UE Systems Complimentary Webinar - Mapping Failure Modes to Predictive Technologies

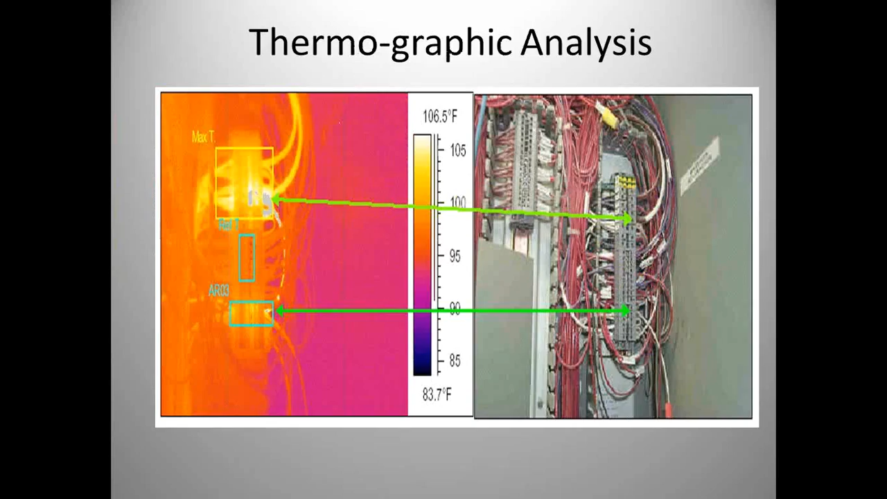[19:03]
On screen: scale top 106.5°F, scale bottom 83.7°F
Again, what's the failure here we're trying to find? Hot connections. We map this back to our thermography. Here mechanically, we look at this motor and bearing walking through a plant. We don't see anything. But easily with the camera, we see we've got a temperature rise. Not a big temperature rise, but easy to find that we have an issue here. So if we monitor this month-to-month, understand what that temperature is, and this may be telling us we need to add some lubricant to the component.
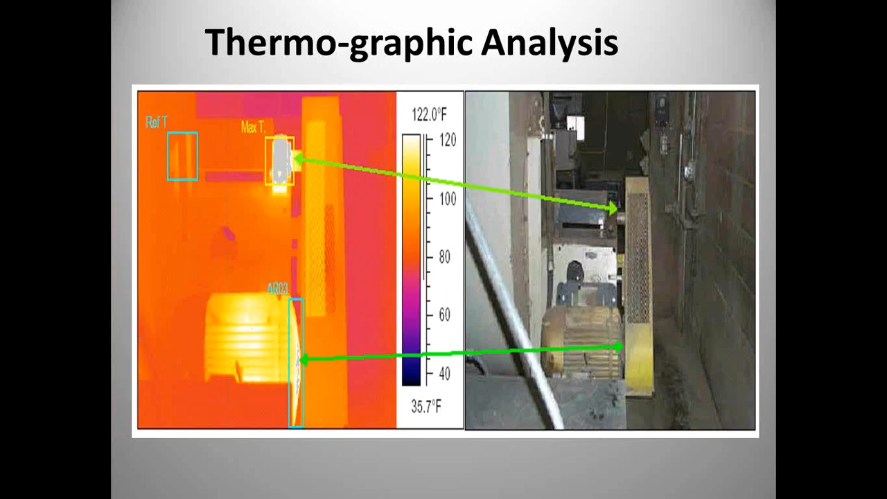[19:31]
On screen: scale top 122.0°F, scale bottom 35.7°F
But, again, these are failures we can map back as using thermography as a tool to find these mechanical failures. Here's a motor here. This motor was at a textile plant.
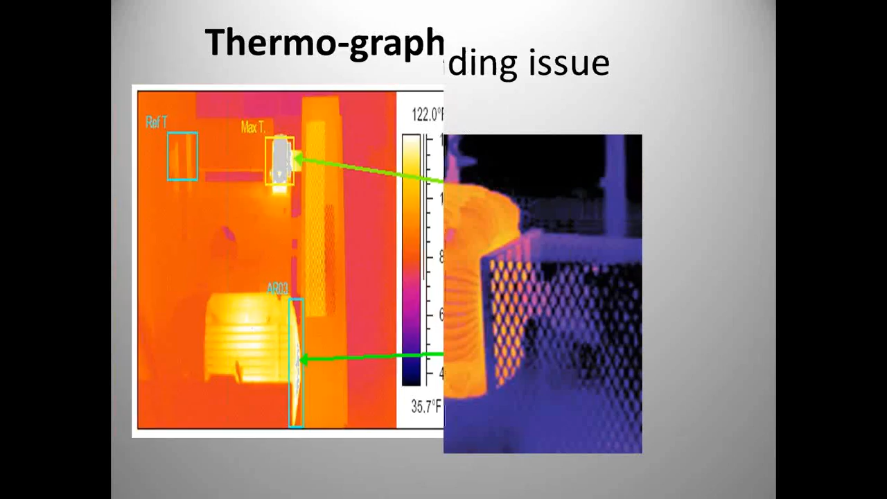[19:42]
On screen: scale bottom 35.7°F
And you can see on the far left-hand side of the motor there's just a little bit of cooling air coming through the cooling fan, and the motor's hot. We went to the back of this cooling fan and cleaned all the textile fiber off the back of the fan guard, and the temperature's motor dropped down 35 degrees. Now, 35 degrees in electrical motors, if you look at the life factor for your insulation and your electric motors,
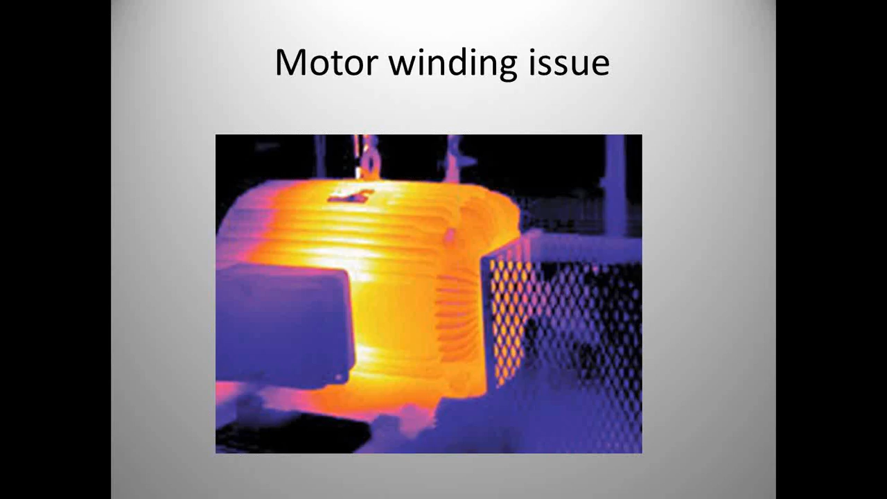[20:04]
for every 18-degree rise, you cut the insulation life in half. So, again, cleaning the back of this fan guard over, we more than doubled the life of the insulation on the windings of that motor. Steam traps, big energy waster. Is what you're looking for, is your failure mode lost steam or lost condensate, inefficient steam traps working? Well, you can see with our technology here, we can map steam traps back to thermography.
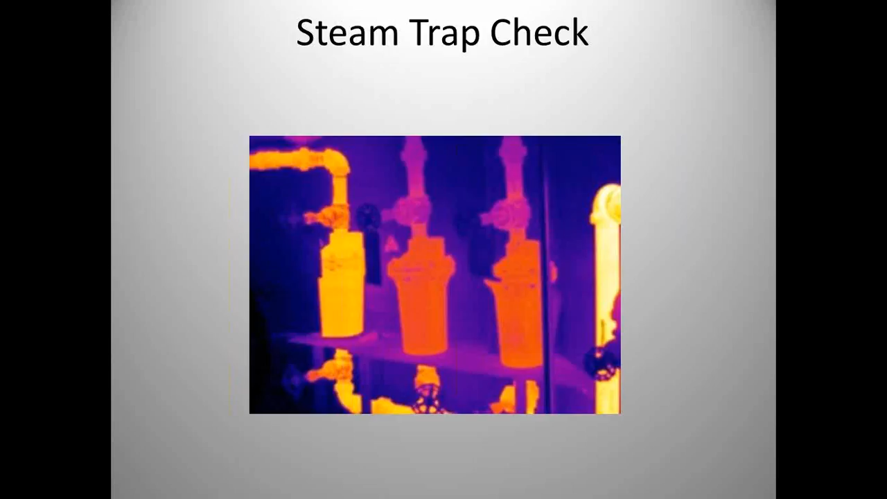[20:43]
Now, again, like I said, with mechanical ultrasound, we could have listened to this trap and maybe known a lot earlier that the trap was actually leaking by and malfunctioning before it got to the point where it's blowing steam straight through. A couple pictures here. This is an evaporation tower at a refinery, just with a camera, easily finding that the insulation's not in very good shape on this column. This actual substation was taken at a plant outside of Montreal, an Alcoa aluminum foundry. Look at all the loose connections or all the hot spots in the substation. You know, these are the kind of pictures we want to look at. We want to try to find what the failure mode is.
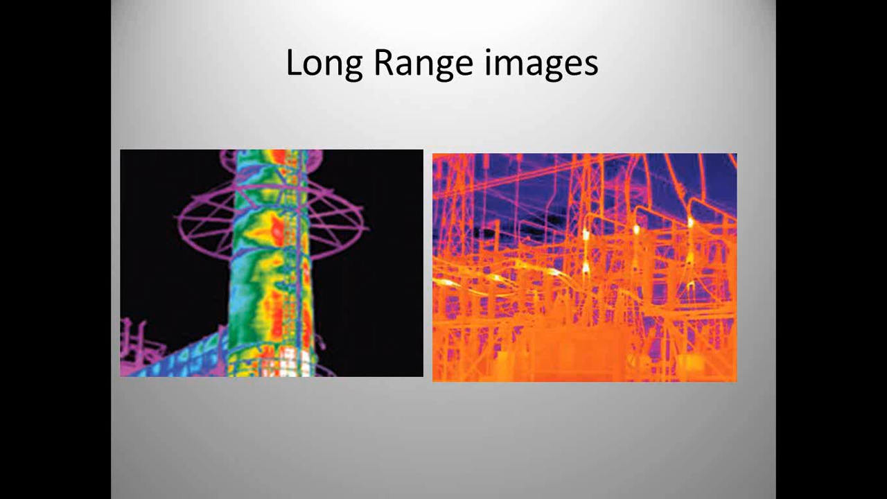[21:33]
We found some corona or some arcing or tracking in there with the ultrasound tool, and then we brought thermography right back in behind them to locate some of those things to see what the intensity was. But, again, our first find was with the UE tool. So what are we looking for with thermography? Changes in temperature from the last report.